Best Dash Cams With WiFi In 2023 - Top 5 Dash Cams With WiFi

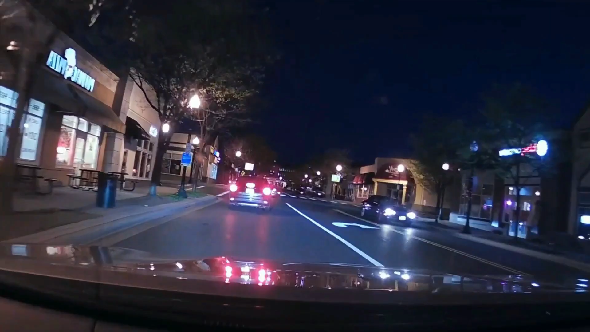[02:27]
you maximum coverage of the road and greatly enhances night vision, providing sharp and clear images and videos.